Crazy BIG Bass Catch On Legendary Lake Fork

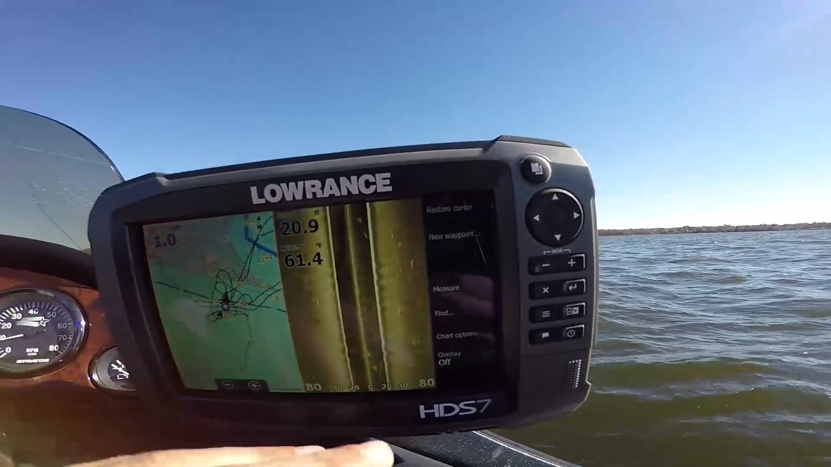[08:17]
It's like the top of a hump and it's all barren and there's one really big tree with a couple bass on it.
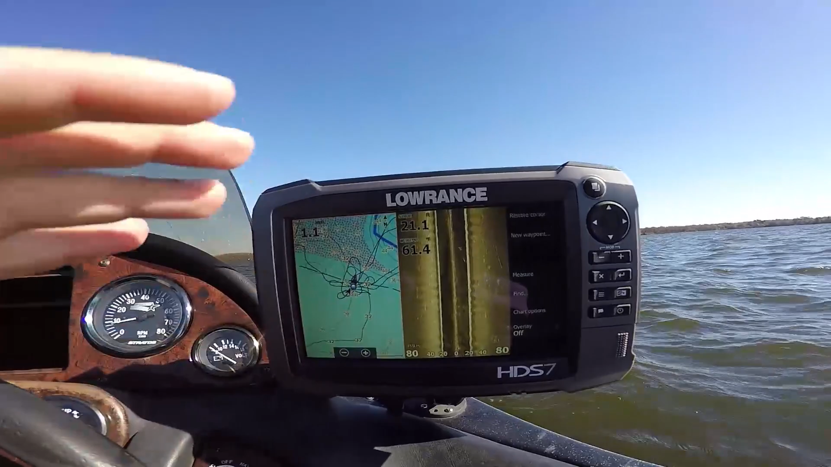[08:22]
There's not as many as there were yesterday but there are still fish there so we're going to spend 10-15 minutes and try to get on a bite.